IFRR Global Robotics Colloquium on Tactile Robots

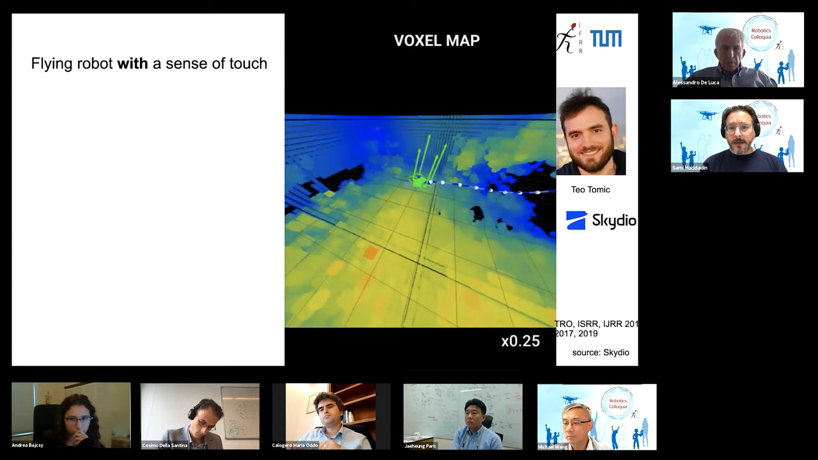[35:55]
where you can see now that the system is running into the trees detecting the collision and then replanning so this is now the internal view of the system with uh with the according sensor measurements so you